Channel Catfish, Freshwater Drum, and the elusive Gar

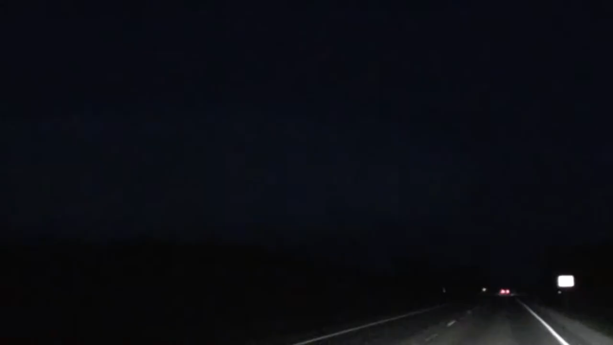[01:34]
I don't know how good this is going to show up on camera, but I am driving into a storm. I think it won't be raining when I get there, but I'm gonna have to drive through that.